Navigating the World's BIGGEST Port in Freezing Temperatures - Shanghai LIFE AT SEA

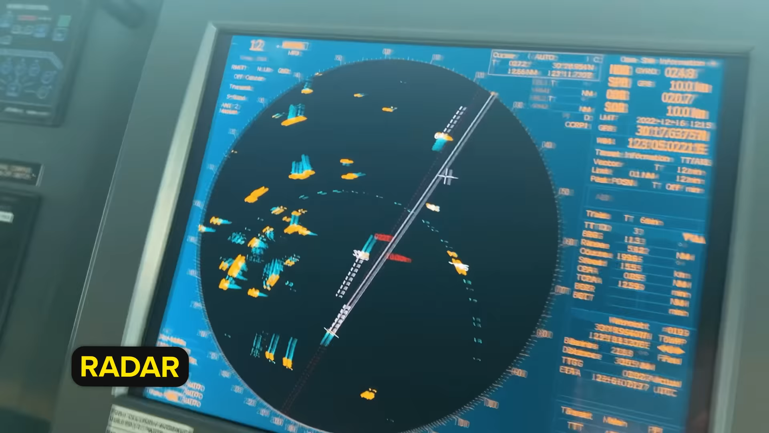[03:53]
But as you will see on my radar screen, there are a few boats which are coming here and there.
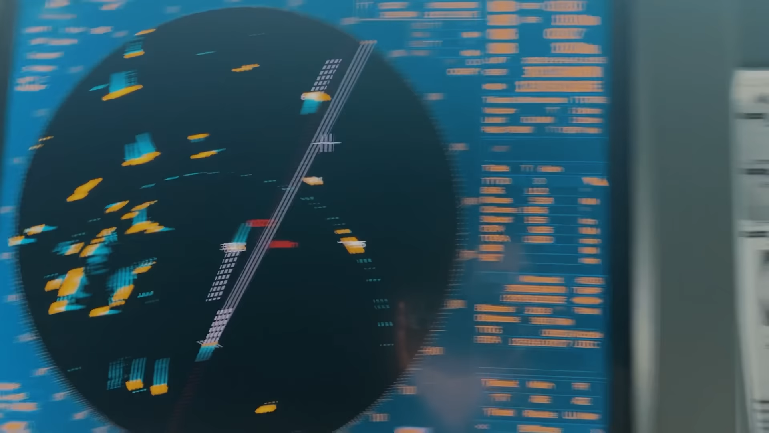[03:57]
Okay, so there is a change of plan. The captain just came on the bridge and he said we will take the shortest route.
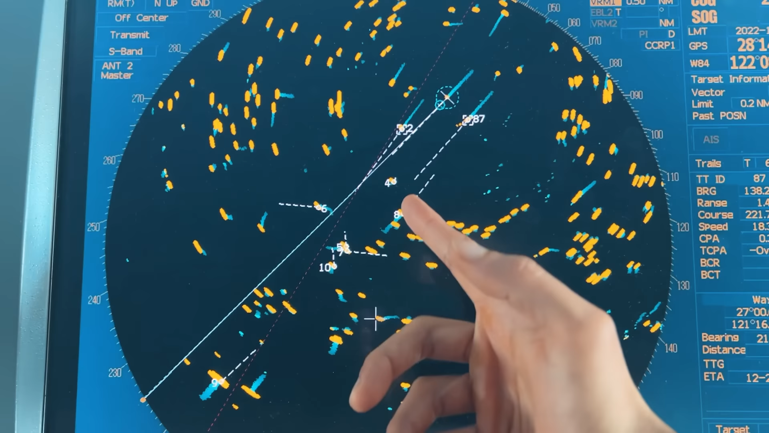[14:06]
Now tell me, where should I go? And you have to learn how to navigate through these small fishing boats, because they cause a lot of chaos. And now we have headed to Nansha.
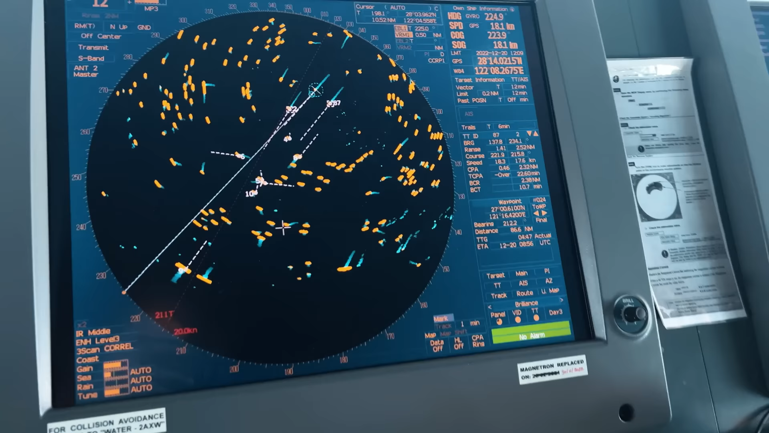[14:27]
Best thing to do is first adjust your radar accordingly and then reduce the range.
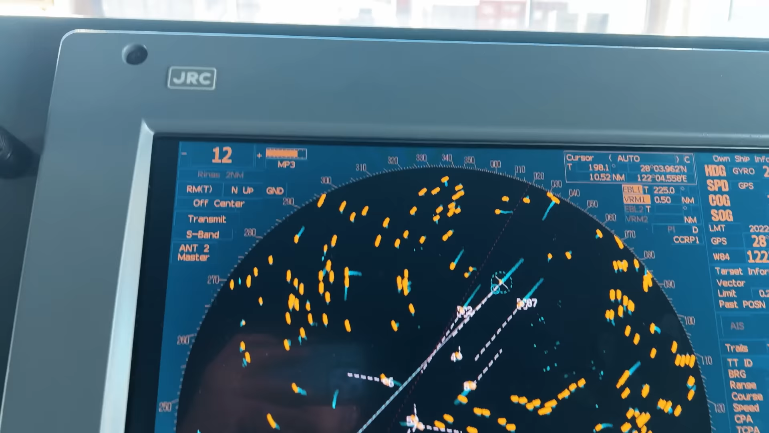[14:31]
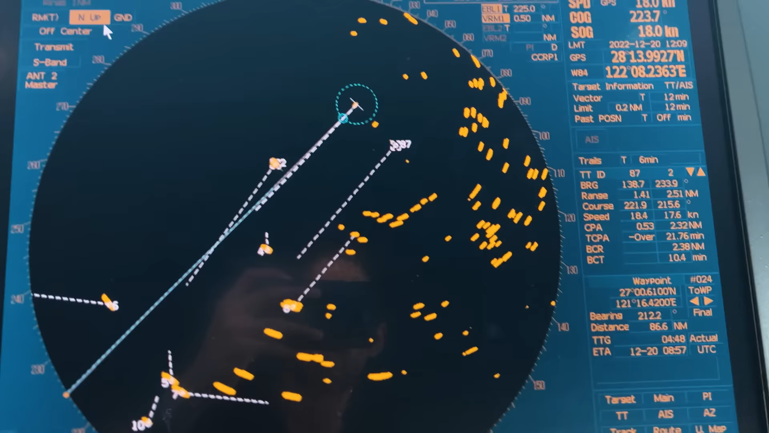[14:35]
So you will see, once you go to 6 nautical miles, you have a better overlook and you're not overwhelmed by the 12 nautical mile chart, which shows so much.
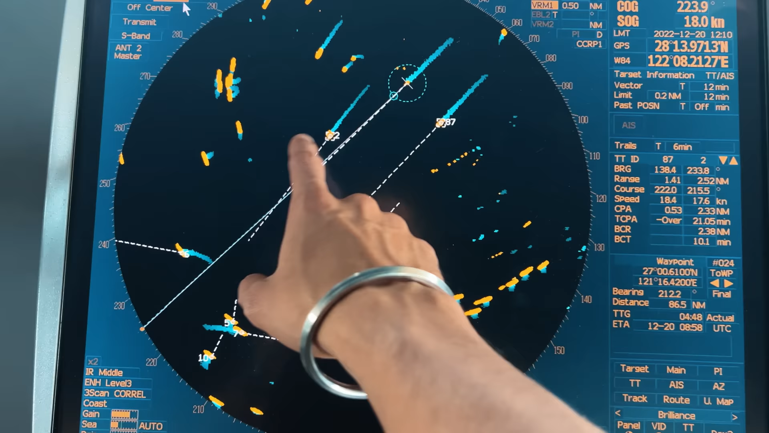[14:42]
So you can even reduce it further, but for me,
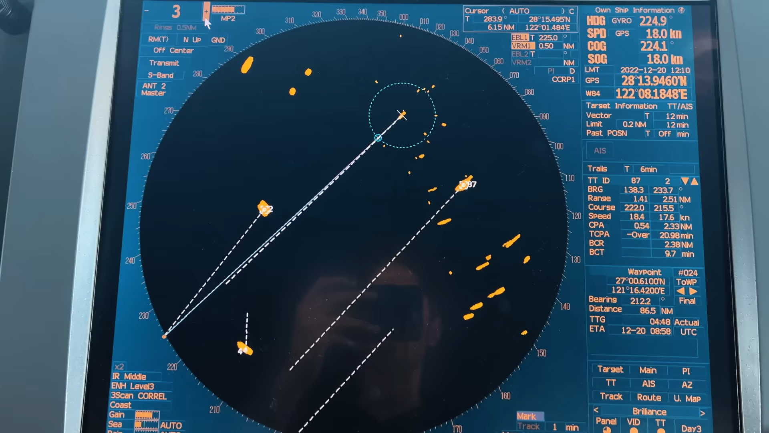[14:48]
I prefer 6 nautical miles according to the situation right now, and then I navigate through this.
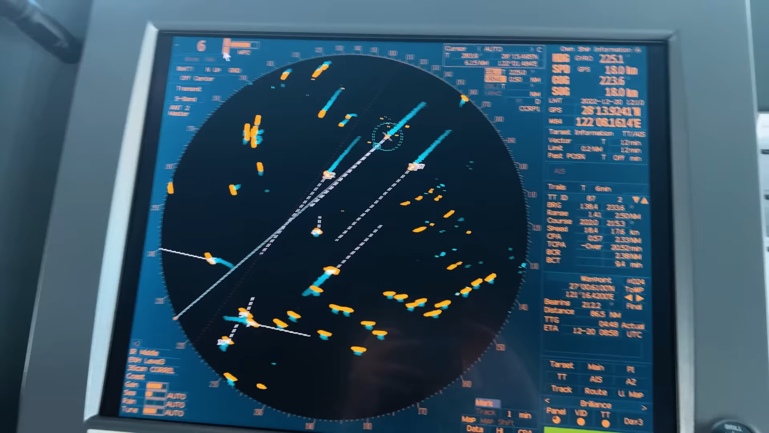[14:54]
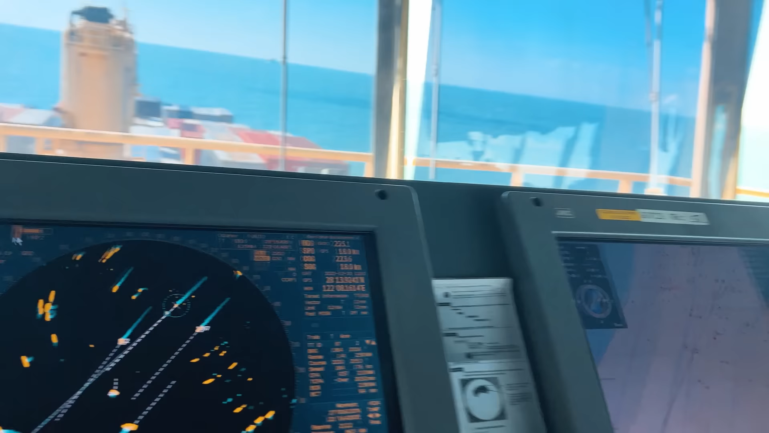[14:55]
So remember to adjust the radar range and then assess the situation, because too much clutter causes chaos in the mind and then the decisions are impaired.
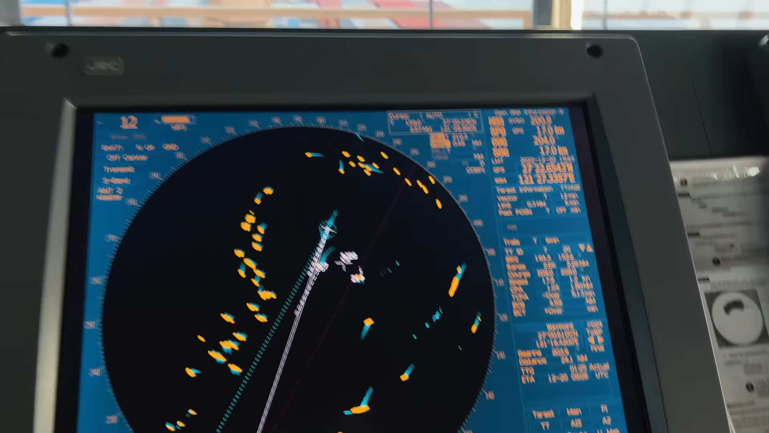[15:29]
We have escaped the boats, as you see behind me. These are pair trawlers who are on the starboard side of the highway, the public main route.